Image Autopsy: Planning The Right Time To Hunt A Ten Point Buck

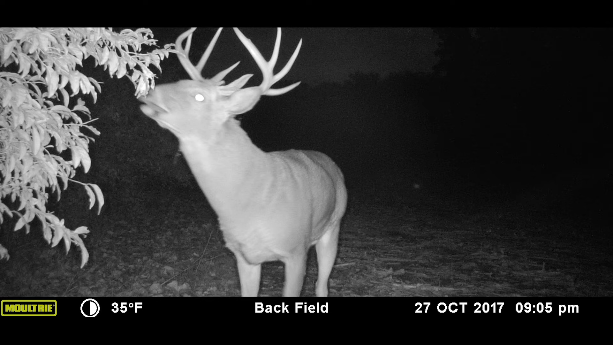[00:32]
However, in November, he began to work very close to daylight. When we moved in a little closer, we used cameras that had infrared flash and really good PIR sensitivity.